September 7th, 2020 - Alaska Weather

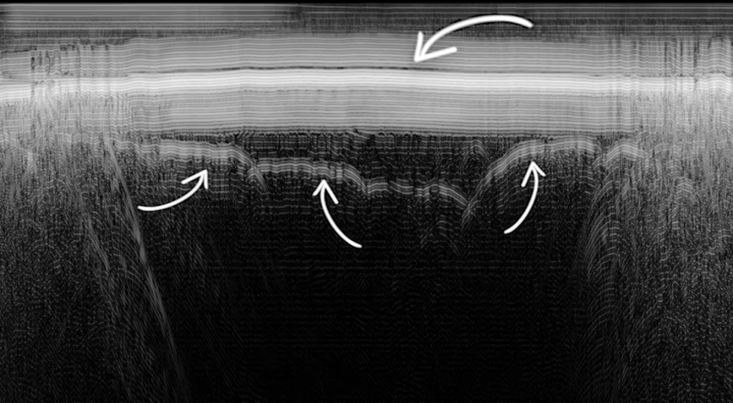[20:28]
giving us both clues as to what's happening under the ice as well as a measurement of its thickness.